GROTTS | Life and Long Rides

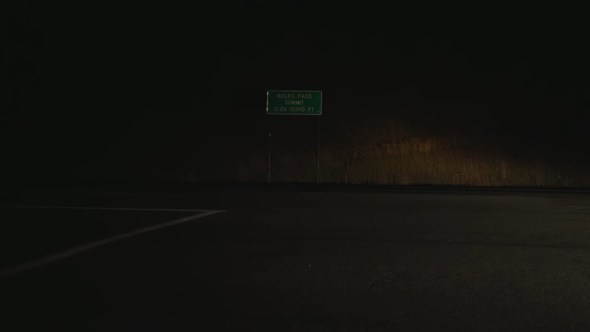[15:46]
Luckily there wasn't too much traffic over the passes. It's funny riding in the dark because it felt definitely not fast.